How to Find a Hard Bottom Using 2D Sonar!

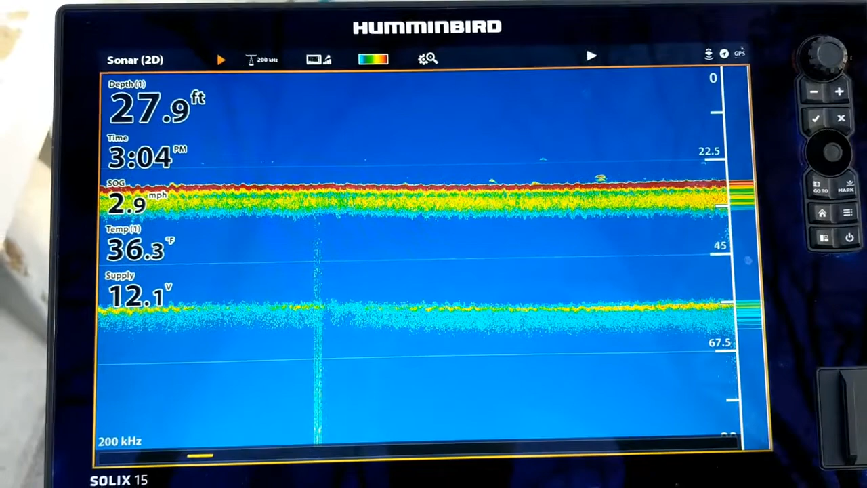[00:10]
On screen: depth 27.9 ft, water 36.3°F, speed 2.9 mph
I manually set the range at three times the depth. I'm in 27 feet of water, I set it at 90 feet. Right now we're on top of a nice soft mud bottom.
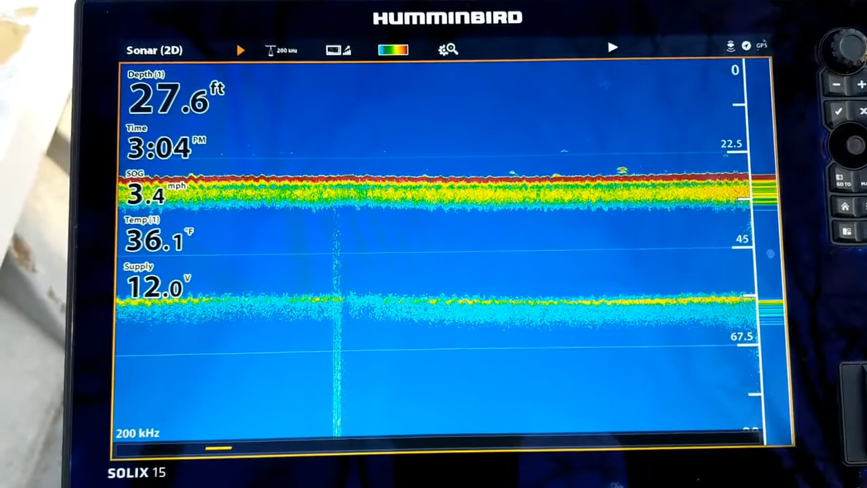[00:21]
On screen: depth 27.6 ft, water 36.1°F, speed 3.4 mph
You only get a double bottom echo and the second one is fairly weak compared to the first one. You don't have any of that hard red color in the second one.
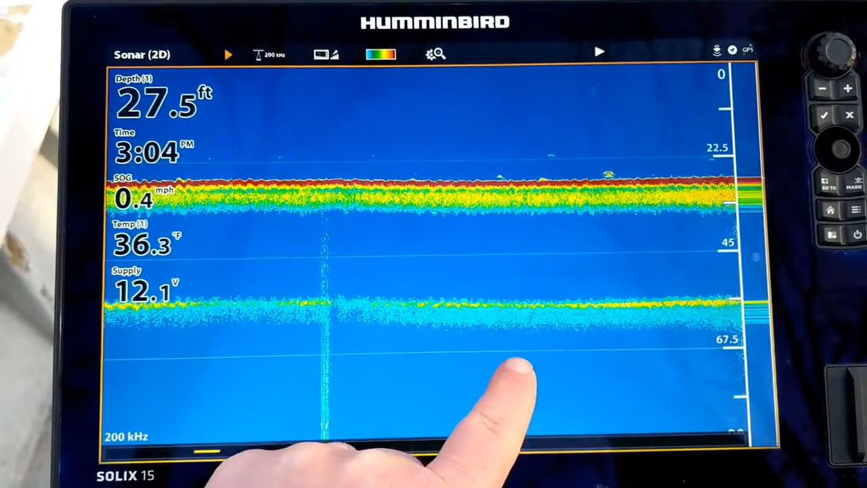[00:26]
On screen: depth 27.5 ft, water 36.3°F, speed 0.4 mph
As we drove up from
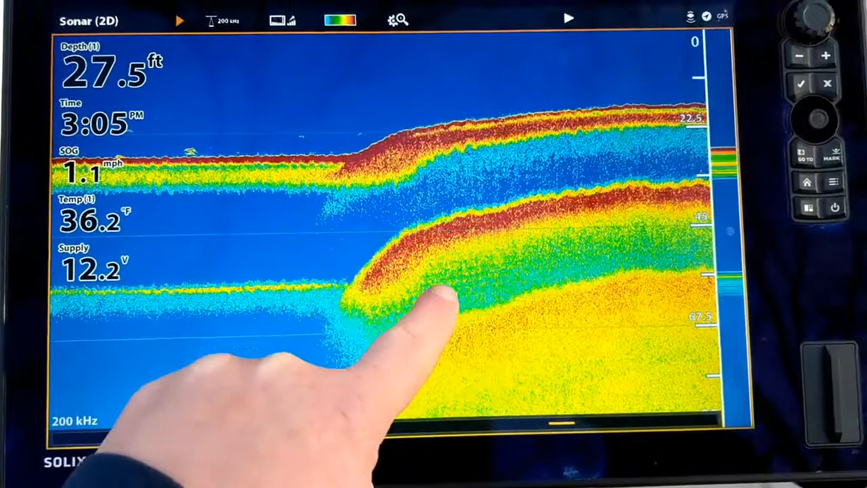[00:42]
On screen: depth 27.5 ft, water 36.2°F, speed 1.1 mph
as the sonar energy is reflected back towards the transducer.